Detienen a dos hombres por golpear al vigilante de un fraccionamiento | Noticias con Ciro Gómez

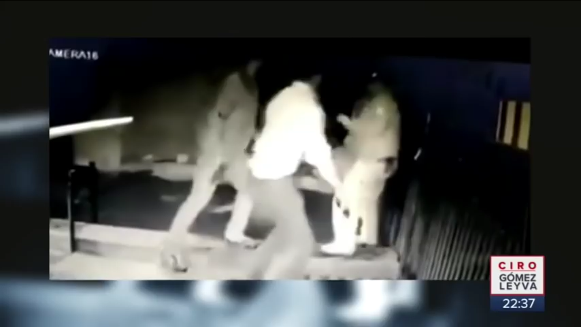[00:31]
Otro vigilante se acerca para intentar ayudar a su compañero,
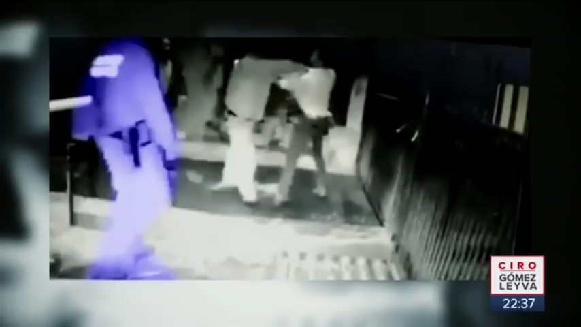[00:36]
pero un tercer hombre lo sujeta y lo aleja del lugar. Los otros dos siguen golpeando al vigilante.